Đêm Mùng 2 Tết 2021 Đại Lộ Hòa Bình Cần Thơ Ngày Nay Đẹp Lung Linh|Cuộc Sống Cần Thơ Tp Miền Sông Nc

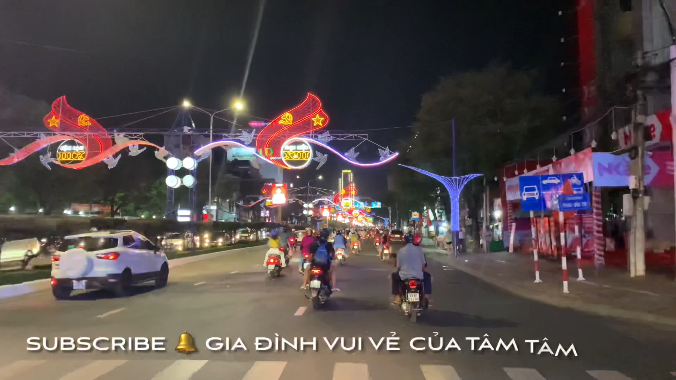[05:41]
tới đây thì đây là phân đoạn đầu tiên tính theo cái chiều mà mình đi từ hướng dưới Quang Trung lên trên vòng xoay đại lộ Hòa Bình. Nhưng mà hiện tại thì gọi là phân đoạn cuối cùng của đường đèn Cần Thơ 2021 ha. Thì mình sẽ chạy trên đoạn này. Đoạn này thì mình thấy lát khá là đơn giản và không có nhiều bông hoa như ở đoạn trước, nhưng mà cũng rất là đẹp. Và đặc biệt ngay chỗ cổng chào ở nối với đường Quang Trung đó thì rất là hoành tráng và công nghệ đèn tiên tiến hiện đại hơn mọi năm rất nhiều luôn.